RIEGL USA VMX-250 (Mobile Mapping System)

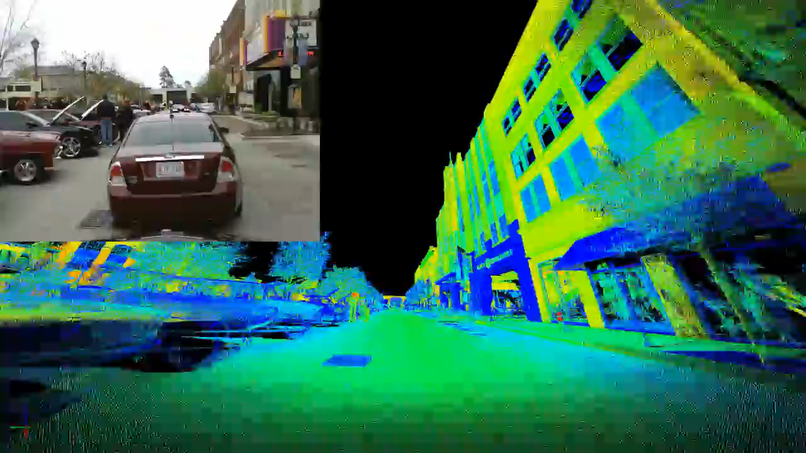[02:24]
operation of the unit in various traffic conditions, whether fast and free-flowing,
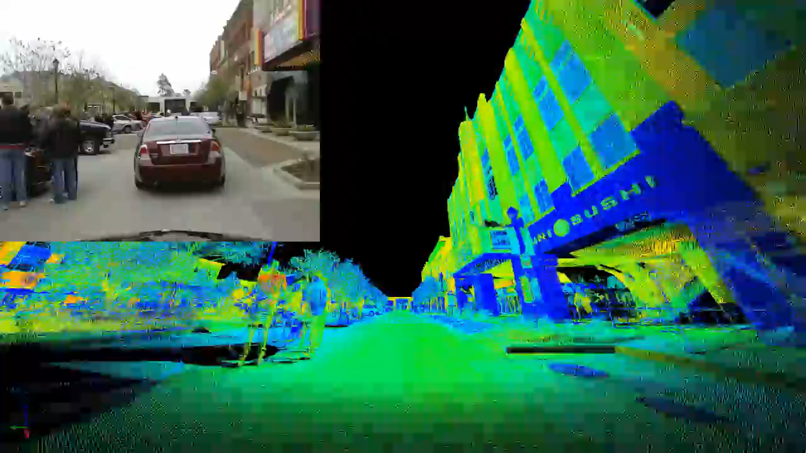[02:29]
stalled and congested, is quite evident.
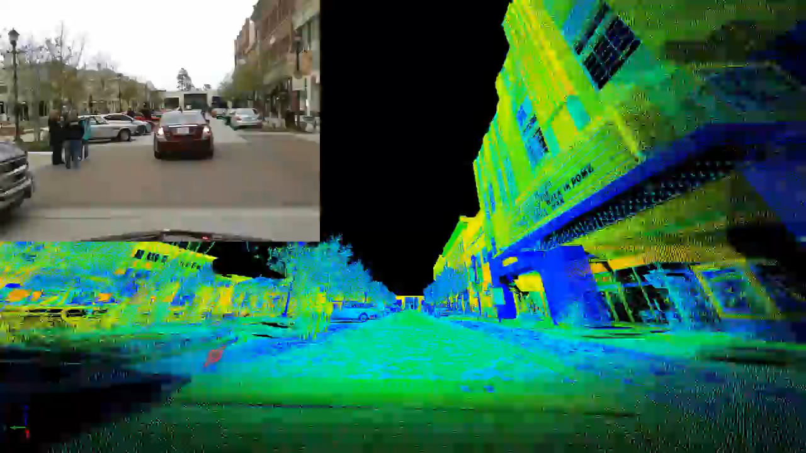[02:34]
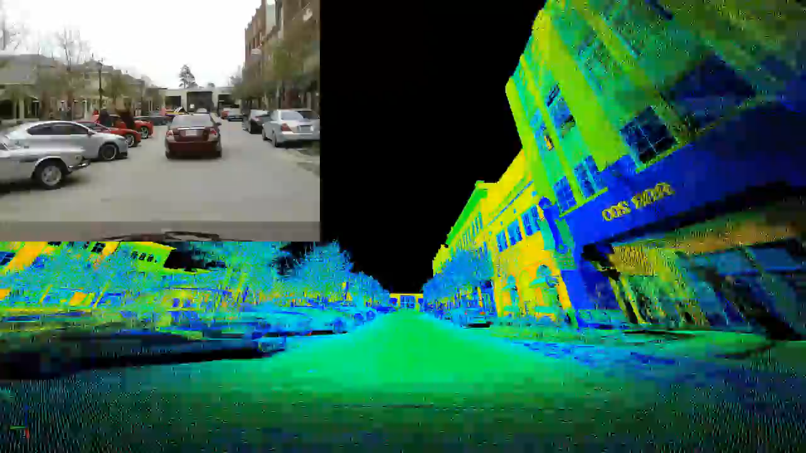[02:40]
As you can see from the point cloud, the two-scanner head system does a very complete job of capturing the entire scene.
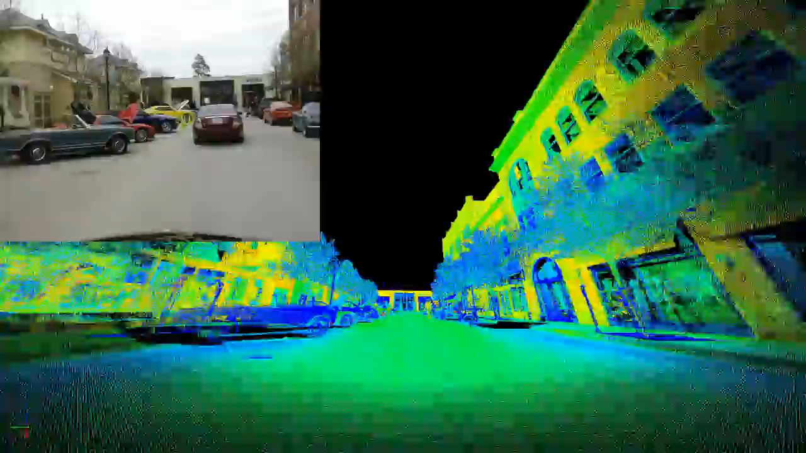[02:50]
You'll see the gray-scaled reflectance in this image, and you will see the power of the 16-bit channel for the intensity information.
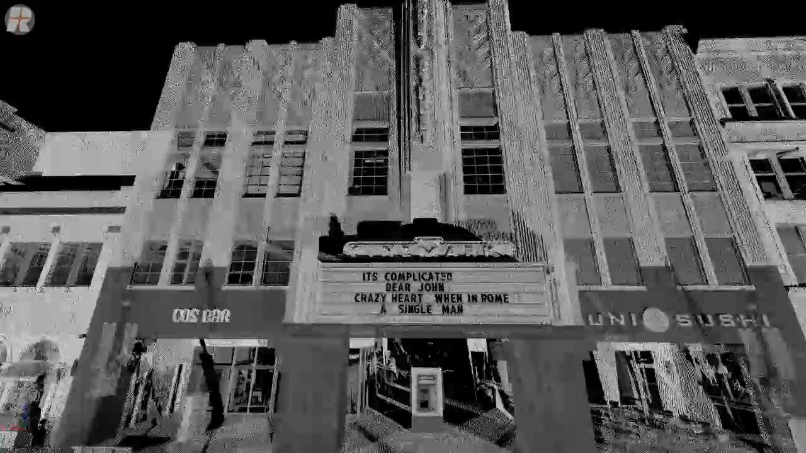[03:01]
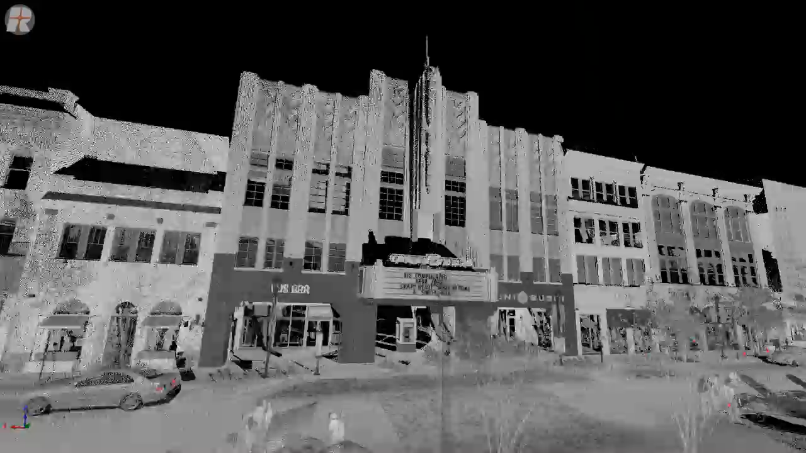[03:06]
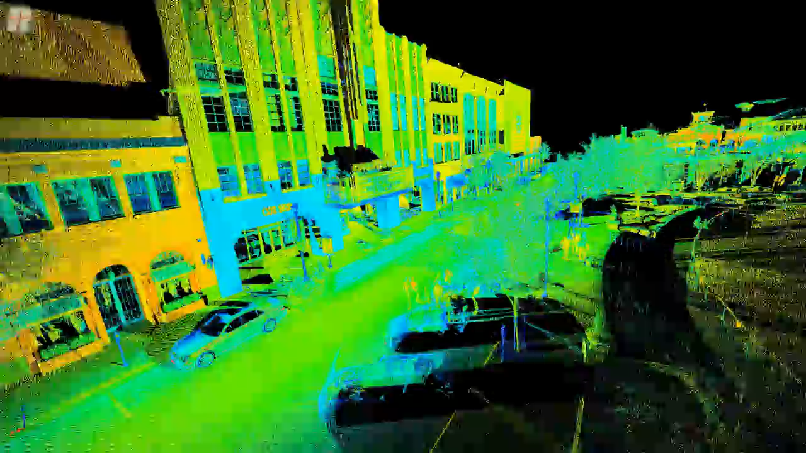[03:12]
The red spots that you see in the image indicate high reflectance, as you can see in this small cone, but small,
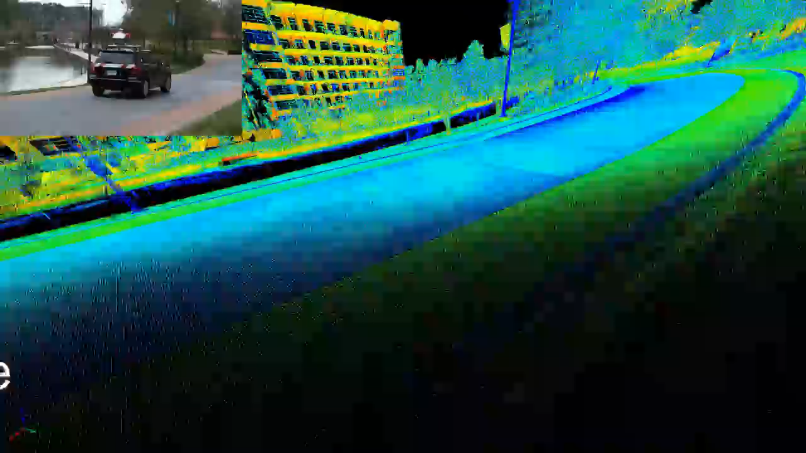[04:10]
The far buildings, you're seeing the orange or yellow colors,
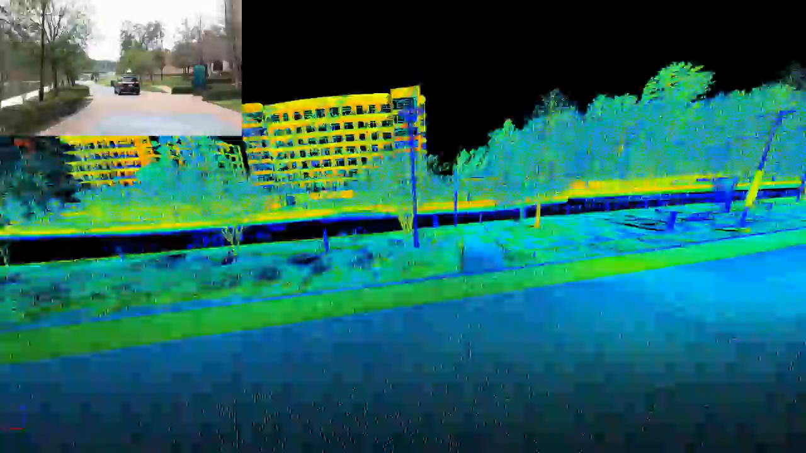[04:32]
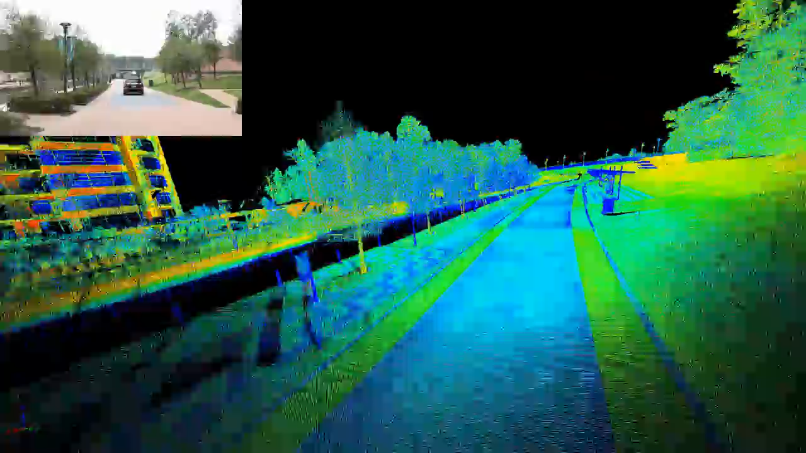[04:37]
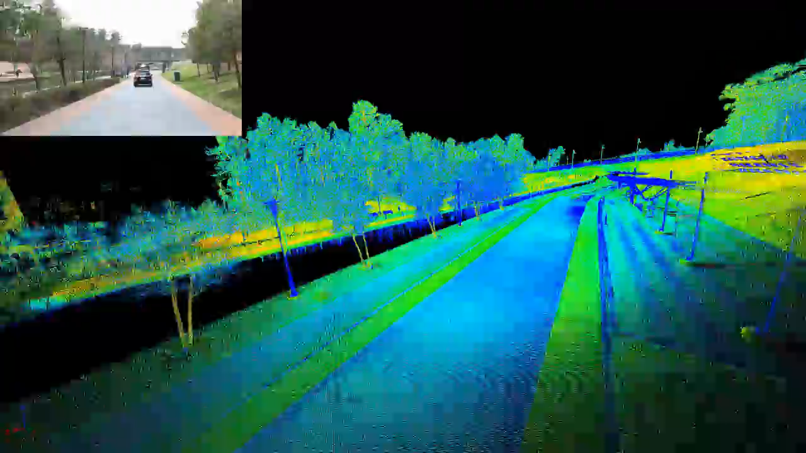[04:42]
The completeness of the scene is quite evident,
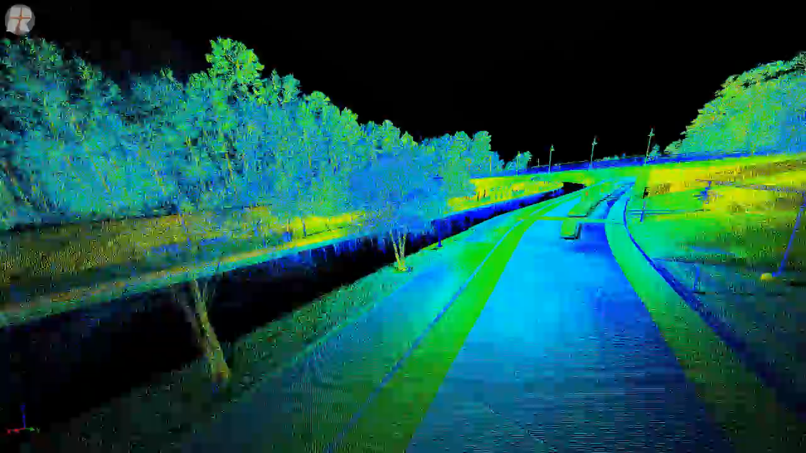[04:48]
but as you will see as you pass underneath the bridge,
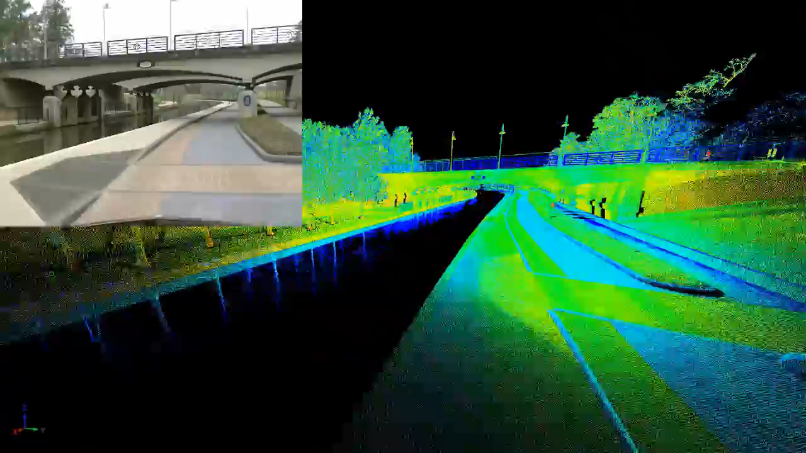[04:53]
the overall system integration with the IMU-GNS is quite superb.
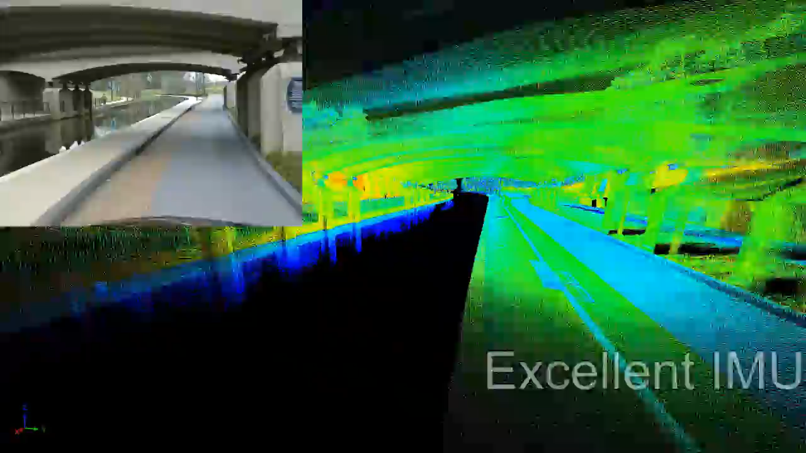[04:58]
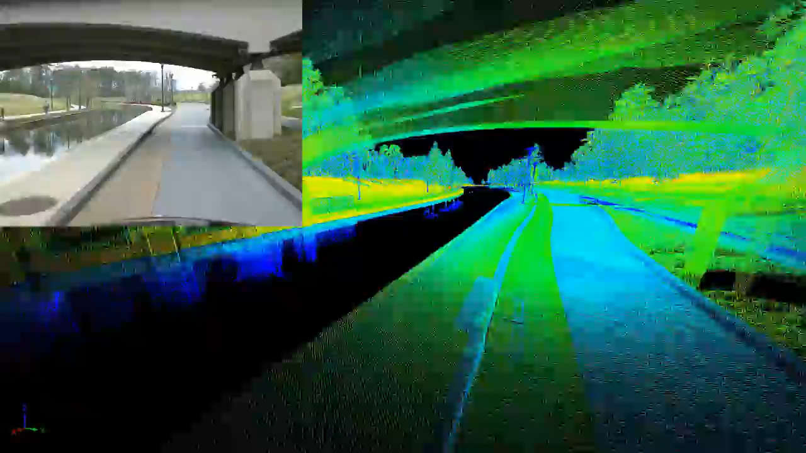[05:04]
There are no missing or dislocated data sets.
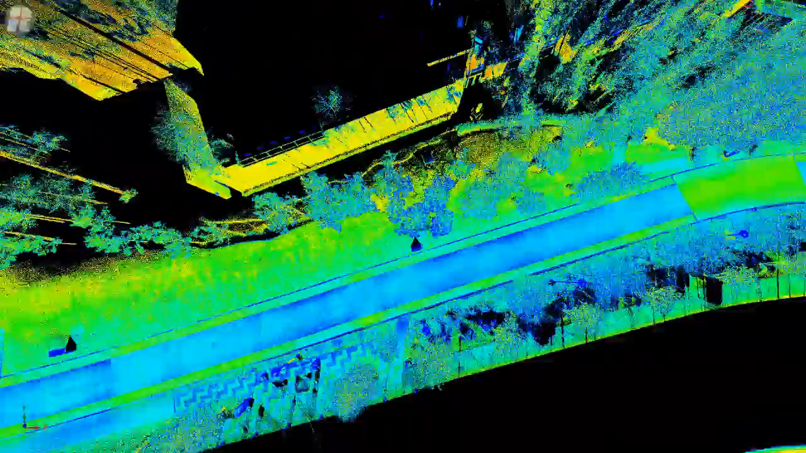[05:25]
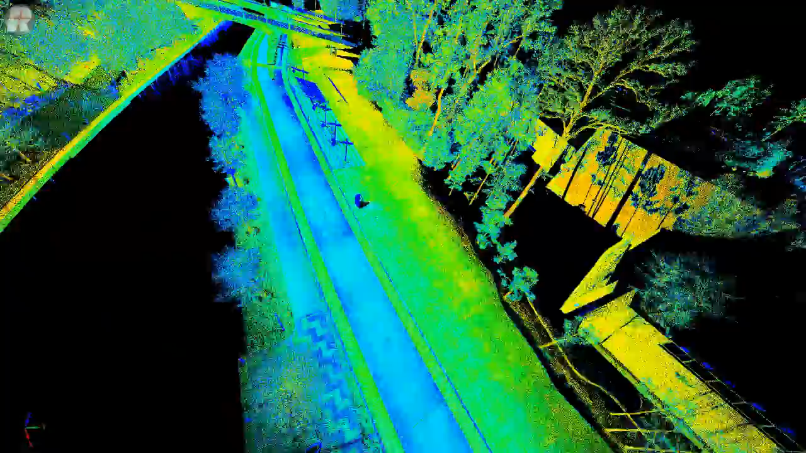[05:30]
In addition, the perfect performance on vegetation with the waveform
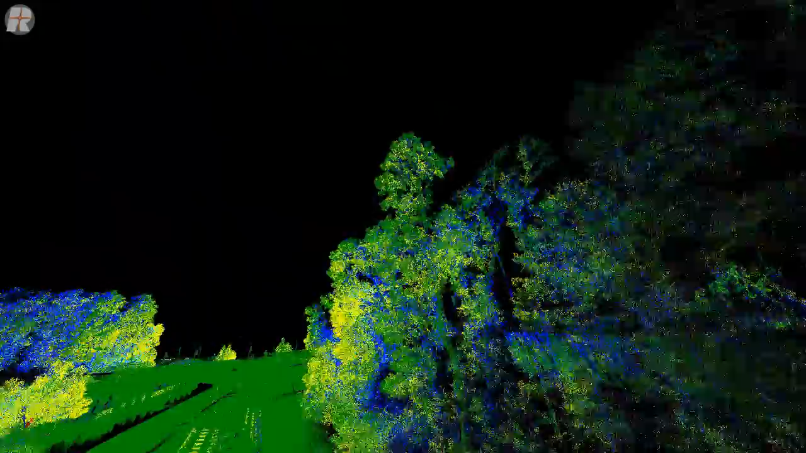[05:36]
system allows users to be able to either completely identify
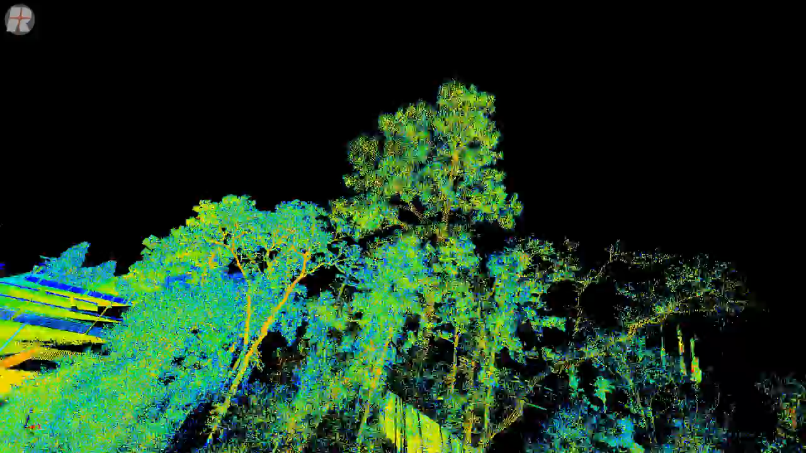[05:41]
the vegetation or to be able to remove it completely. Thank you. you